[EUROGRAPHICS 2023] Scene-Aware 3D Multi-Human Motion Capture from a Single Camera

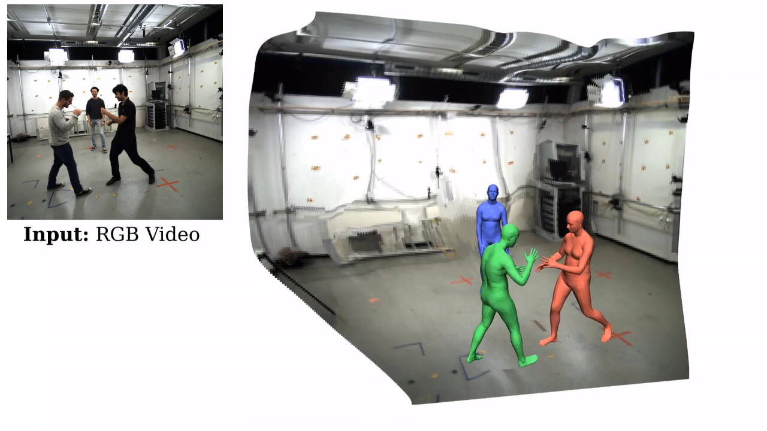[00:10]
Our method takes a single RGB video as input and jointly solves for the 3D position of each human, their articulated pose, their individual shapes, as well as the scale of the scene.